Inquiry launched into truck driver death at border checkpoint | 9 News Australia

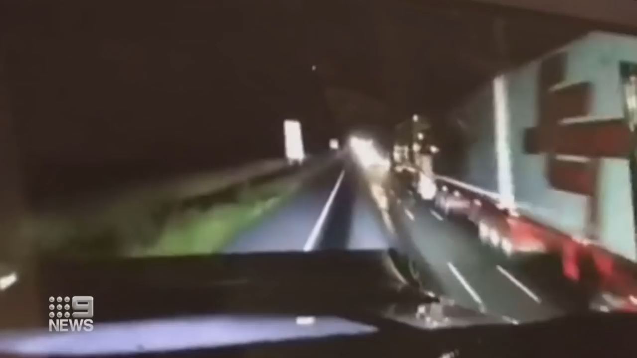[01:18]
The traffic jam created by the Melbourne Exodus was bumper-to-bumper. With all these cars.